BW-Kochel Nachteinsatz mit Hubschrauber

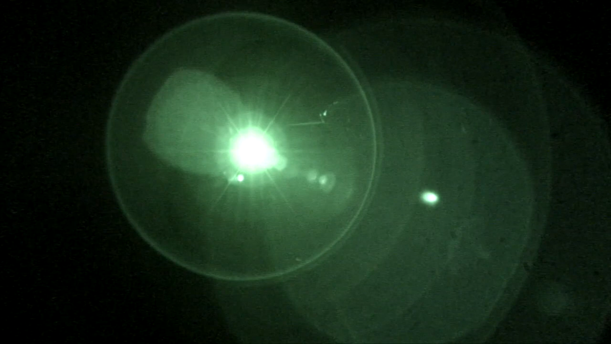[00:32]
jetzt bin ich der Nächste, der Hubschrauber kommt.
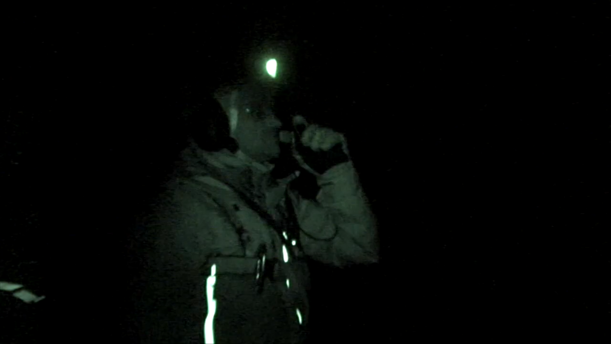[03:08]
Weil das ist nämlich auch störend, weil das Auge, wir haben da gestanden jetzt mit einem Mondlicht, gewohnt sich das Auge an die Dunkelheit.